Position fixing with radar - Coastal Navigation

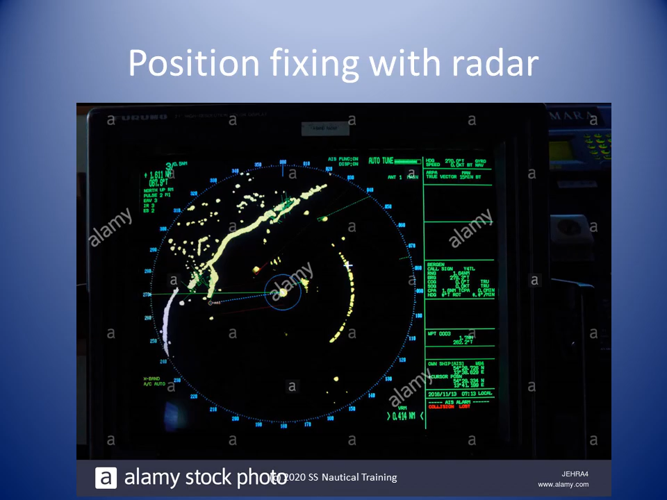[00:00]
Radar is a useful position-fixing tool when we factor in the limitations of the radar set and the quality of the targets. Radar reflectors are fitted to objects like buoys to improve the range of detection and assist identification.